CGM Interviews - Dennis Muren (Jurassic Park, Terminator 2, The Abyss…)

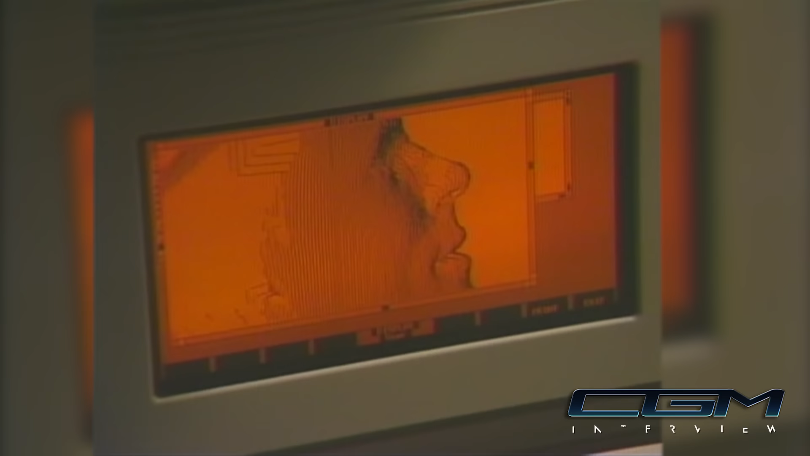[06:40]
Just out of brightness to be able to come with the topography of it.